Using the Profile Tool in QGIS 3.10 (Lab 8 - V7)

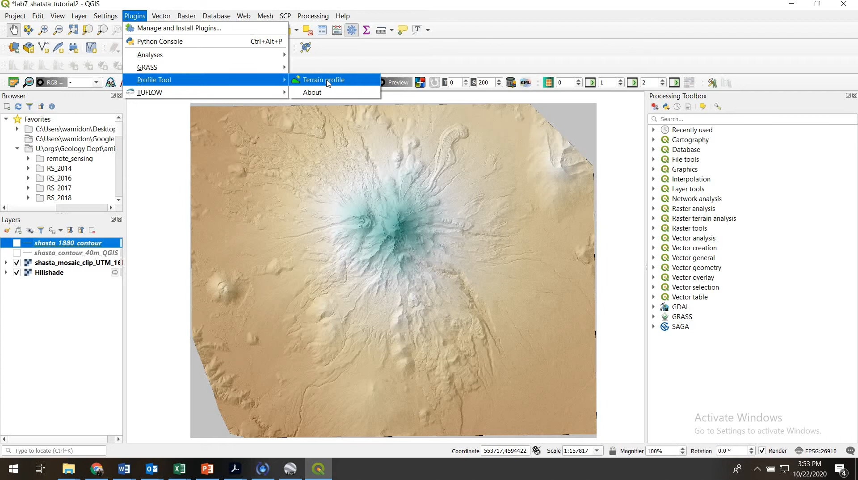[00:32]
The main thing you need is the Profile Tool plugin. So if you haven't installed this, go to Manage and Install Plugins, search for Profile Tool, and install it. And then we can use this thing, the Terrain Profile. And it's pretty easy to use. This box pops up. Then you click on the base layer that you want to use. In this case, it'll be our DEM, that's in a UTM projection.